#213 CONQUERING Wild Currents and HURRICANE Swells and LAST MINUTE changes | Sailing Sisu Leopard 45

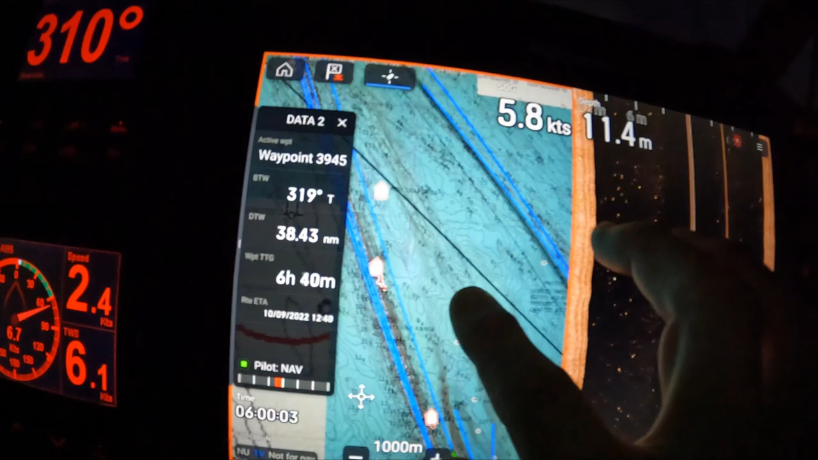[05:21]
On screen: depth 11.4 m
but it looks like a lot of people have done this before.
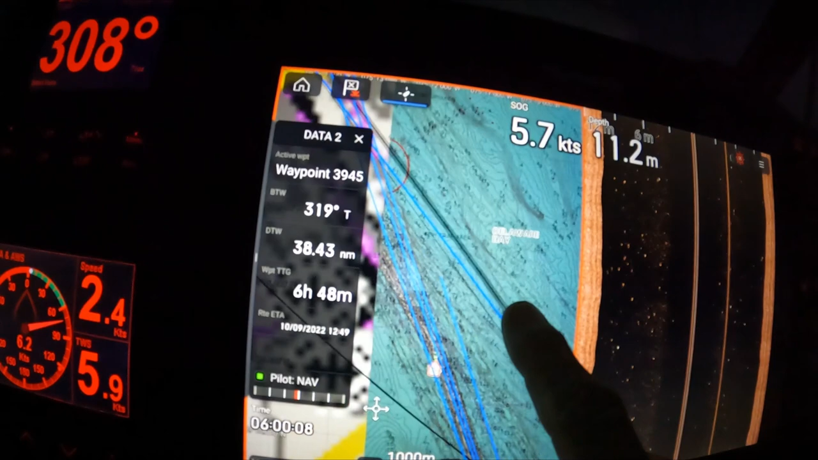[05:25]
On screen: depth 11.2 m
So in front of me is another manhole, a little bit bigger than us.
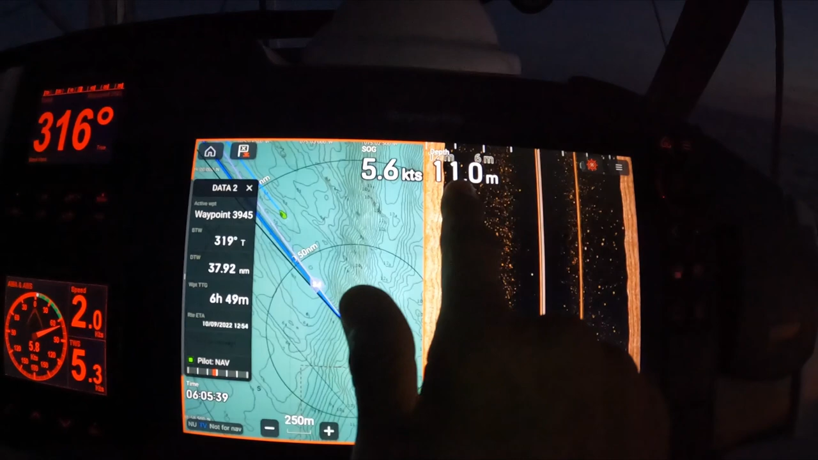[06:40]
then 11 meter, and then 1 meter that we can see. Same on this side.
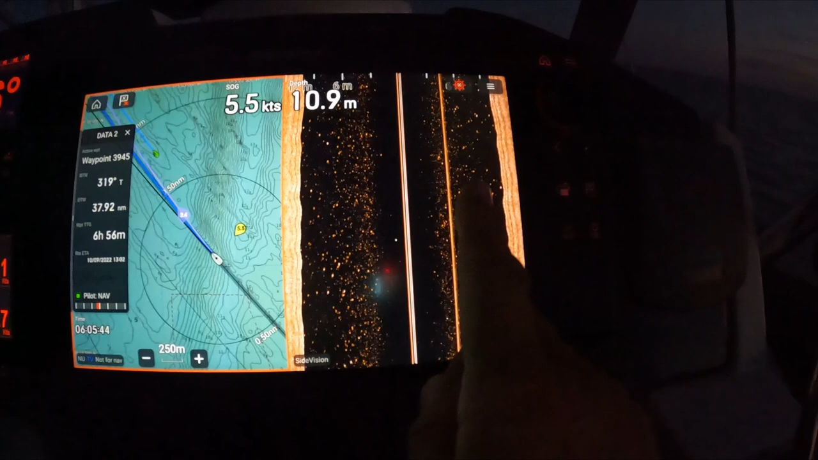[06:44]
On screen: depth 10.9 m
Doesn't look like that on the charts, but this bay is pretty big.
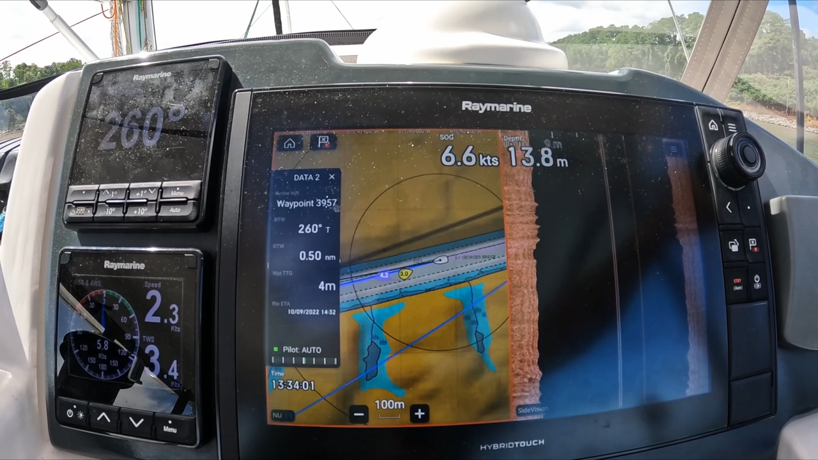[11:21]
On screen: depth 13.8 m
and we're doing 6.6, so it's 1.6 knots current in our favor.
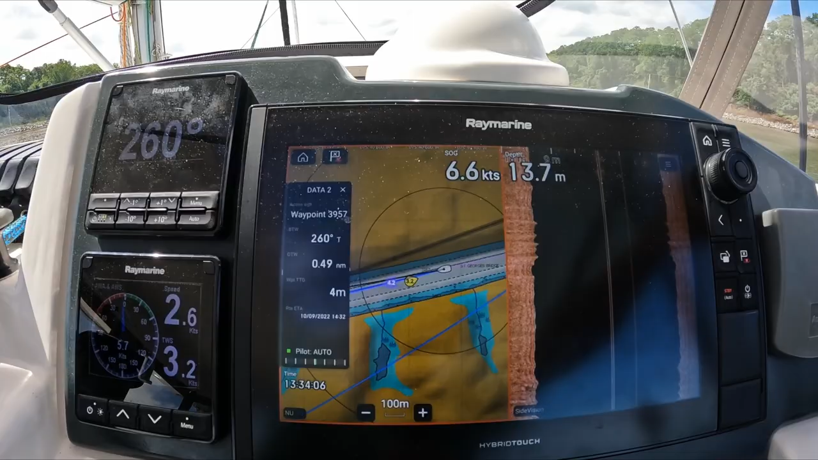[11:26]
On screen: depth 13.7 m
So keep that in mind, because that can be against you, and you don't want that.